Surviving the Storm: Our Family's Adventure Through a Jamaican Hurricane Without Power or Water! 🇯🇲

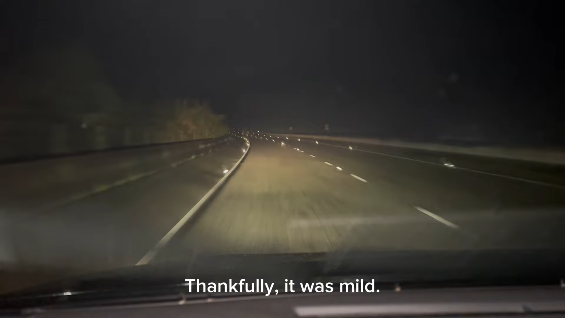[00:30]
But the weather is, it's the rain is coming down. We're taking our time to go in